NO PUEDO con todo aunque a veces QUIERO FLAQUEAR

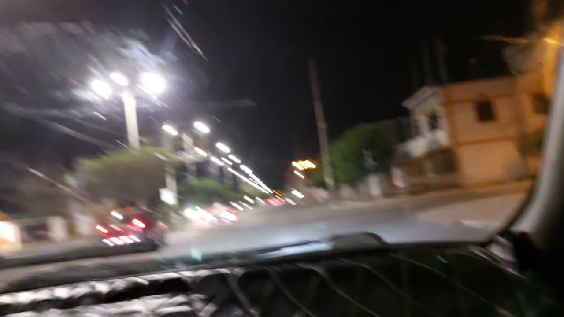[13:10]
Hay huecos, cuidado, ponte para acá.
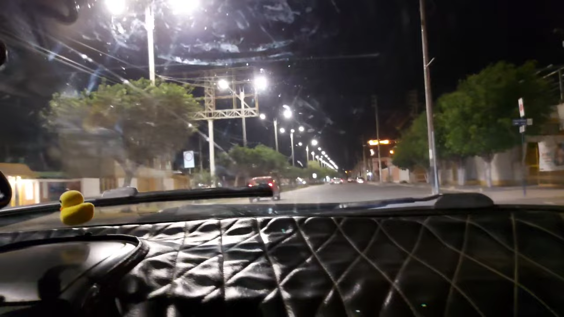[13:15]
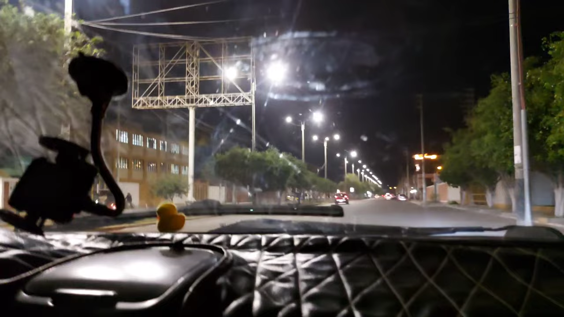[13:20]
Pisamos un poquito el acelerador, mirando siempre a la izquierda.
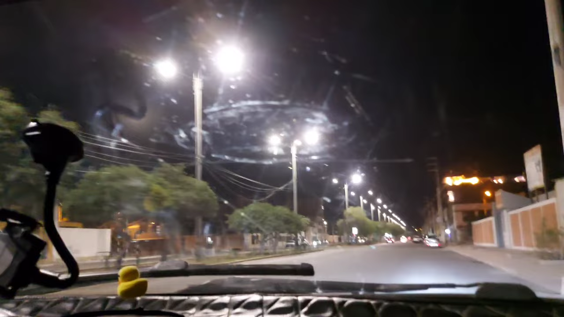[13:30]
Llegamos a la esquina, bajamos velocidad. Por allá se cruza una moto.